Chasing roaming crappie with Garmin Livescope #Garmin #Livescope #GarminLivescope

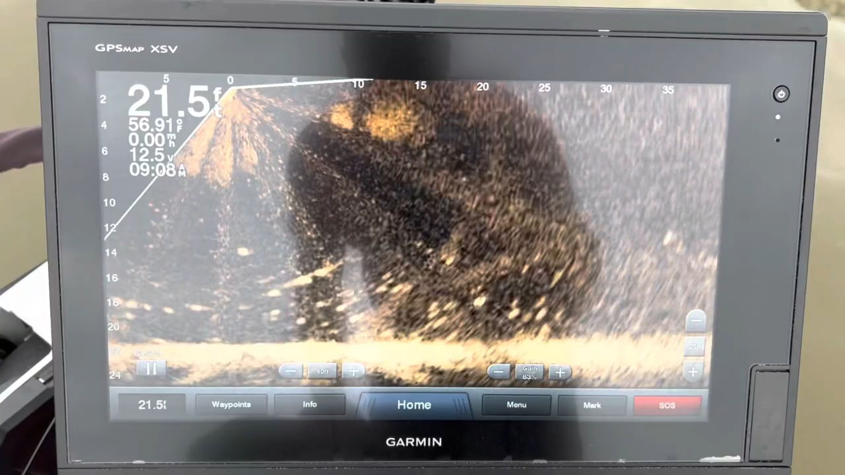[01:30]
On screen: depth 21.5 ft, water 56.91°F
thing will pan a little bit there's quite a few bigger crappie
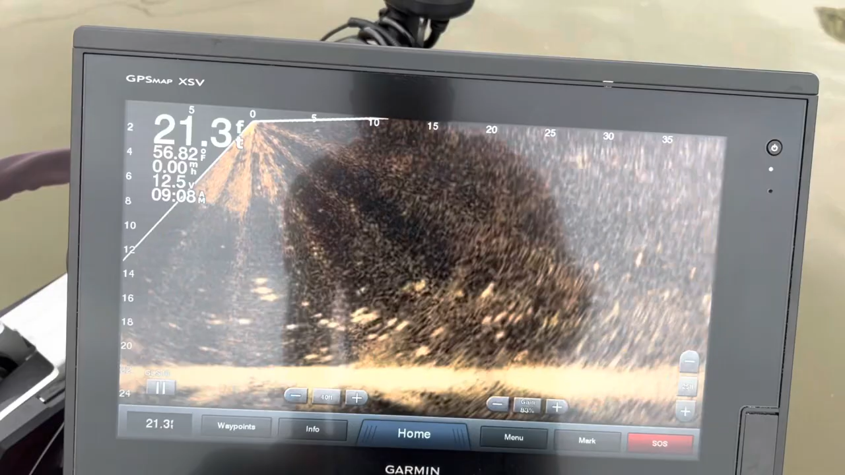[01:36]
On screen: depth 21.3 ft, water 56.82°F
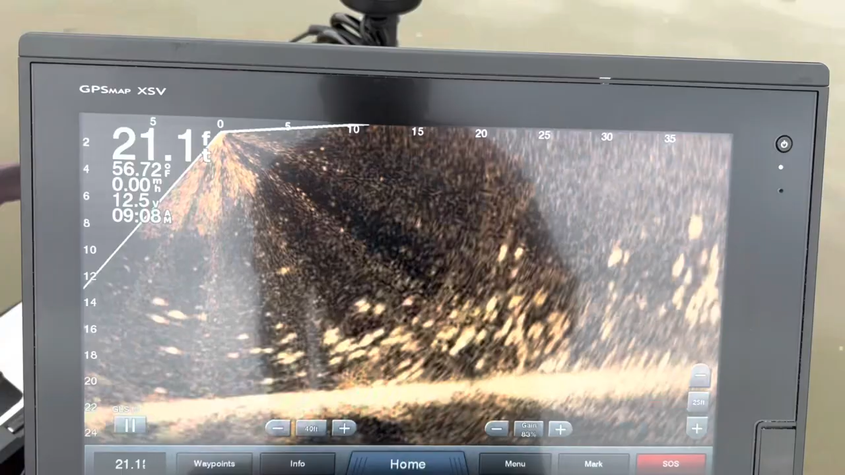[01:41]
On screen: depth 21.1 ft, water 56.72°F, speed 0.00 mph
there's a bigger one i don't know we're gonna try to get after them
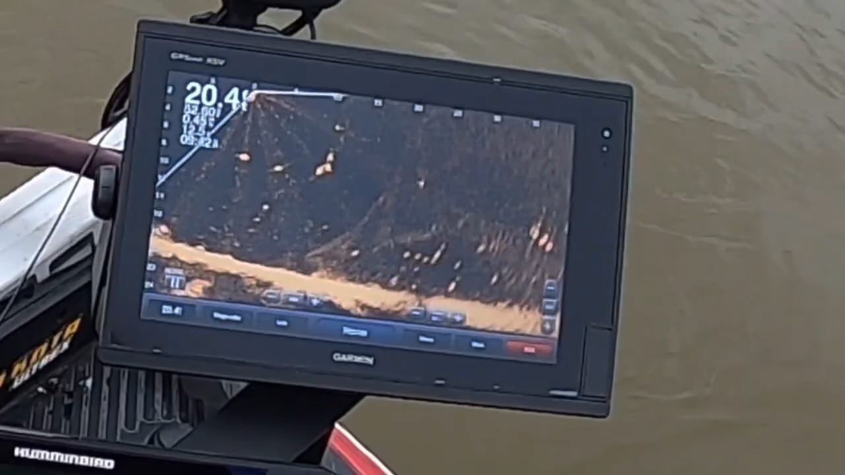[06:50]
Okay, hopefully this color works I choked it choked it
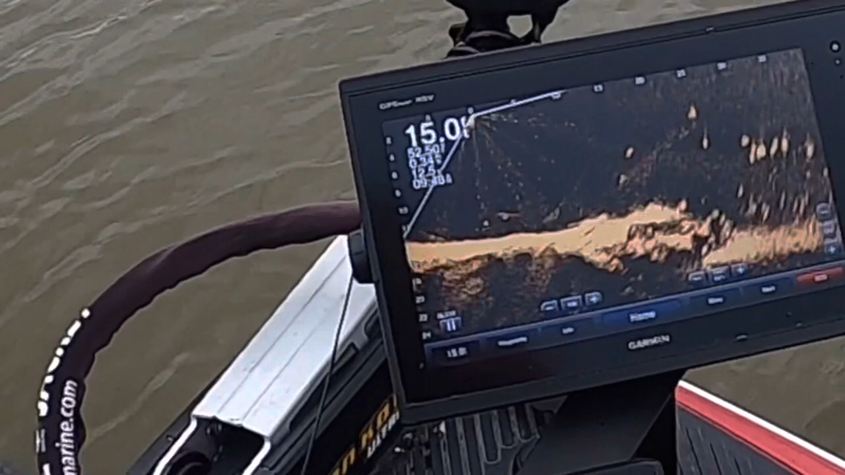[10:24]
golly look all the fish a big crappie right there
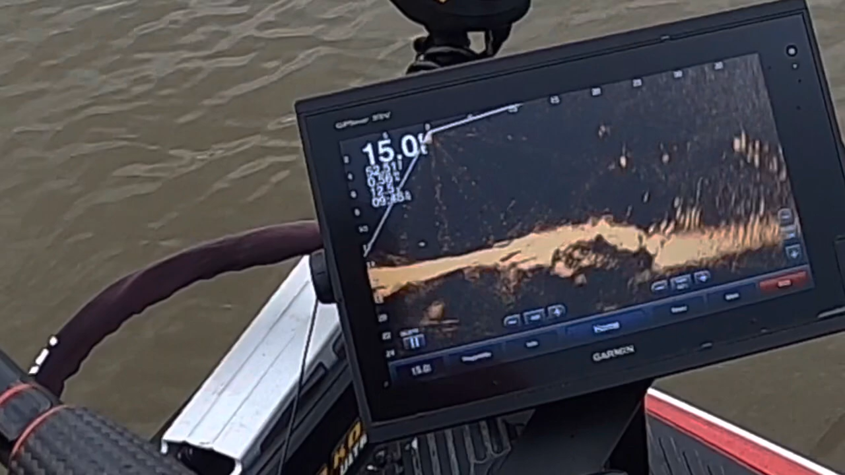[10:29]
these things are just moving so fast
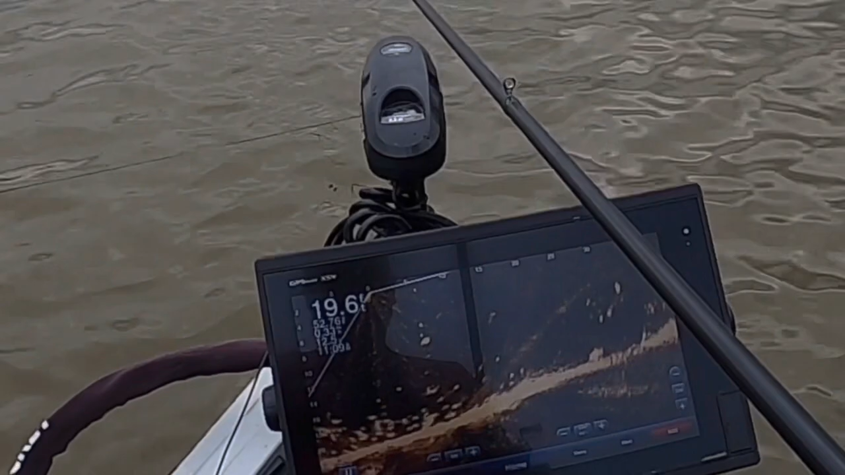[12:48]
come on hit it oh there we go there's 15